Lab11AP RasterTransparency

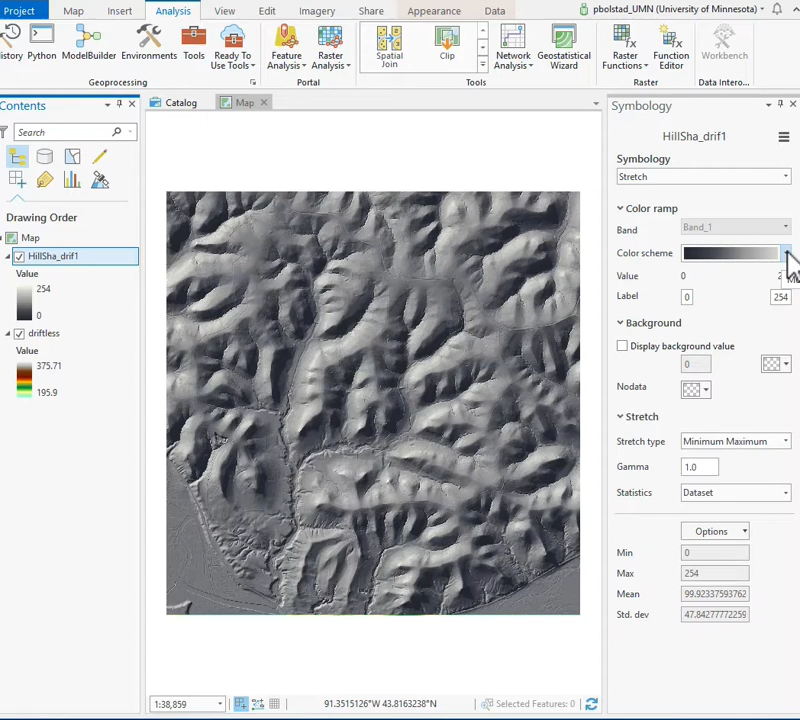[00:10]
I've displayed a hillshade on top of a elevation data set, and I have to change the color ramp so that I can see through the hillshade. I can change this color ramp by clicking on the color scheme here and going to format the color scheme and making it transparent. So I click on each of these tabs, and then I put in the transparency, and that piece becomes transparent.